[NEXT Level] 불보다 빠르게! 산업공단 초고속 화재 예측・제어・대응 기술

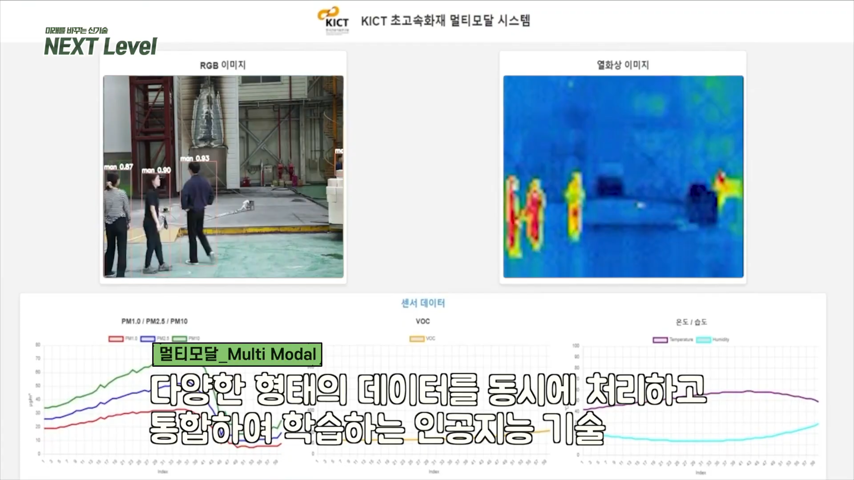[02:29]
하고 AI 딥러닝을 이용해서 화재를 초기에 감지할 수 있는 시스템을 개발하고자
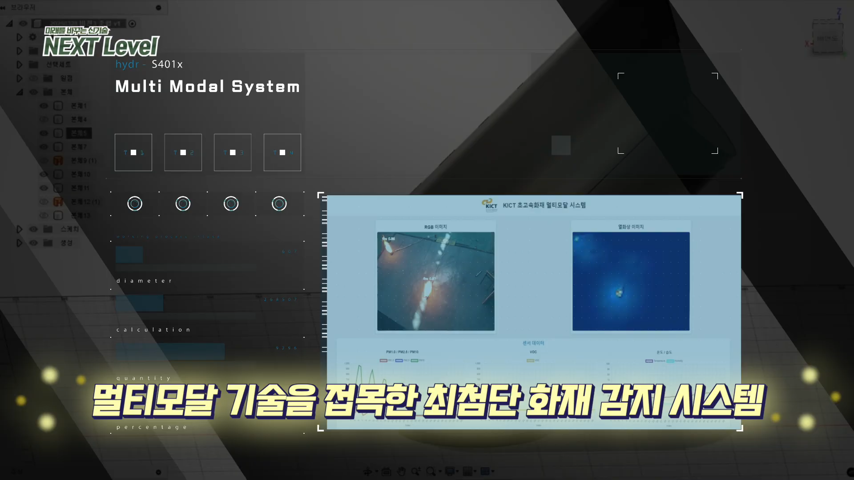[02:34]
하는 장비라고 알고 있으면 될 것 같습니다 이 시스템에 들어가 있는 거는요 이미지, 열화상,
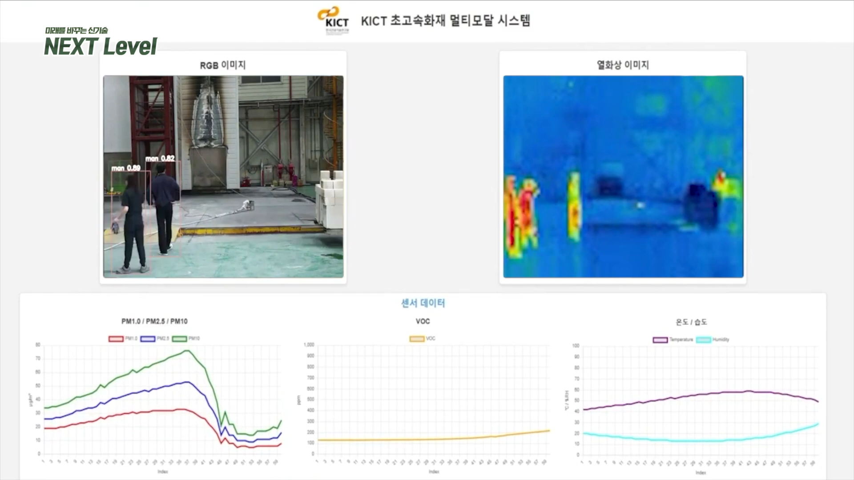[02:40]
온도, 습도, 그리고 미세먼지 관련된 부분들을 센싱해서 화재가 일어날 수 있는 사전에 이상지구들을